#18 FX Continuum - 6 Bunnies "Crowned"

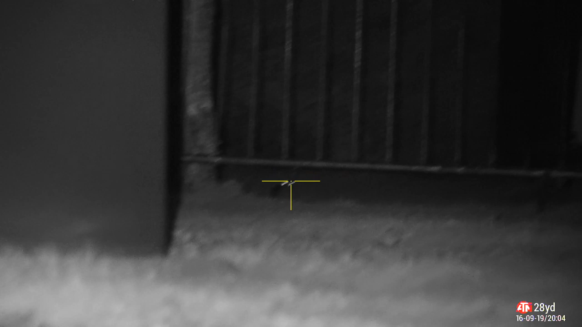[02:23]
Spotted a few through the night vision viewer.
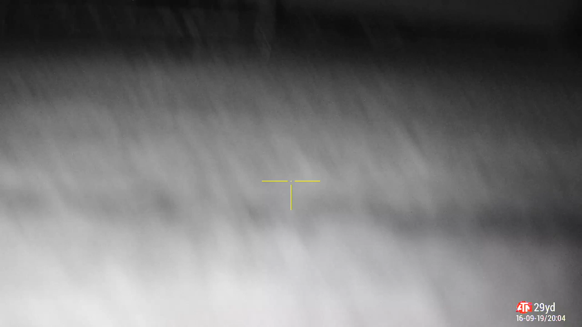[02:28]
Got over as close as I could. Had to wait a bit longer for him to come out.
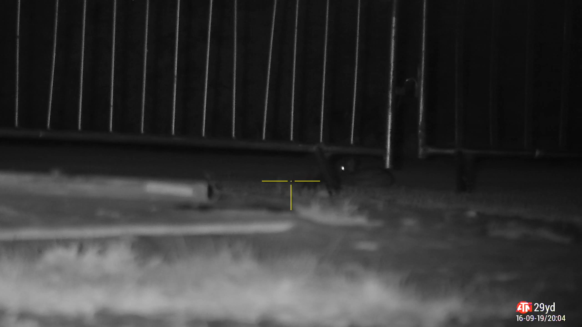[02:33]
So I scared him off because there was some flood lights on. I couldn't really creep in very close. So I'm just waiting for him to settle now. Picking them 29 yards. This one stands up and puts his temple just behind a metal bar. Almost like he knew I was there. And his mate once are clever. So I'm just waiting for him to settle. Just nicely in range. I'm on the bipod. Just shooting underneath this metal fence.
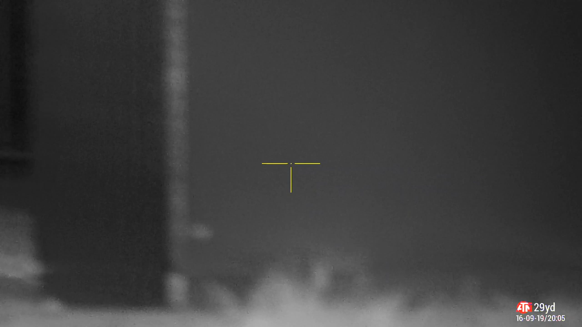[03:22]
Nice clean kilt. Four legs in the air.
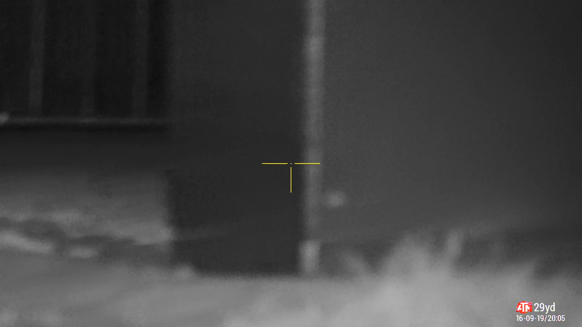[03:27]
What we're here to do.
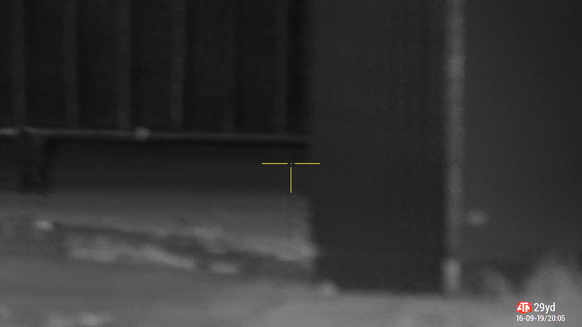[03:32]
So now I'll wait a bit longer. None of them reappear for a while. I'll just have a quick look behind me.
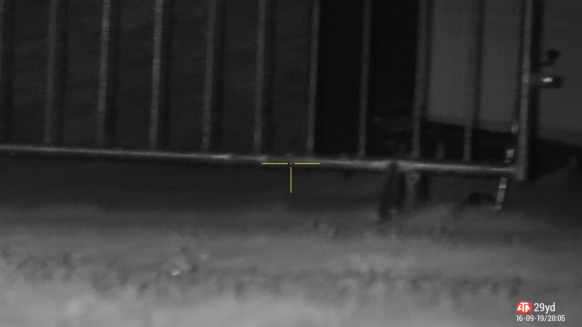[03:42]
And there's some bushes on the edge of a building.
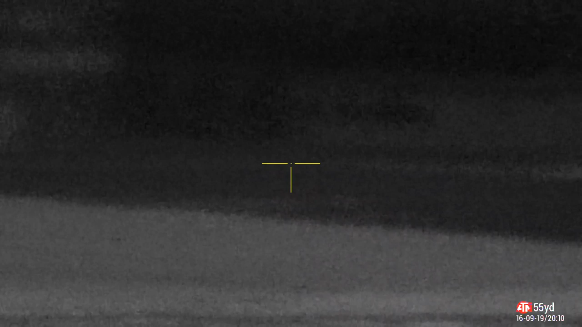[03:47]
And I spot. Oh there he is. I spot the the eye shine.
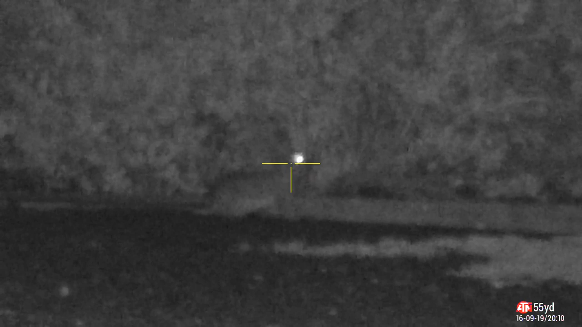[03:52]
Pinged him 55 yards. Over he goes. Notice his mate in the bushes. But he don't hang around for long.
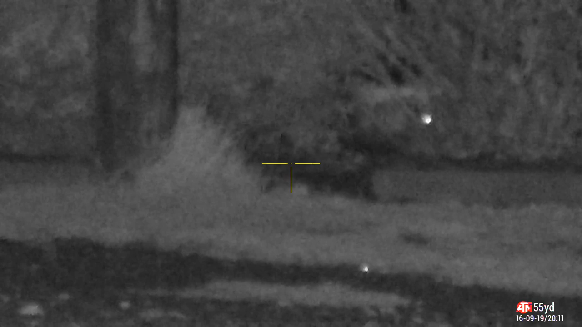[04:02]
I'm not going to take that shot there anyways. A bit further away. Plus we've got the bushes. And never do that shot.
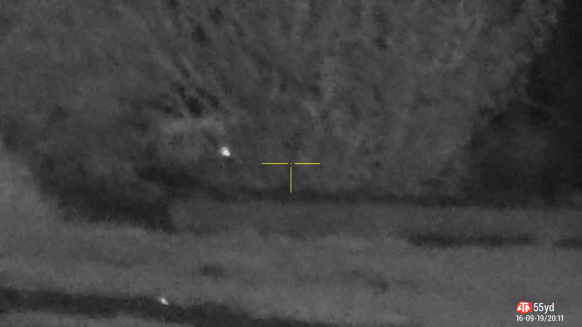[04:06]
Just in case it deflects. Or whatever. Not worth it.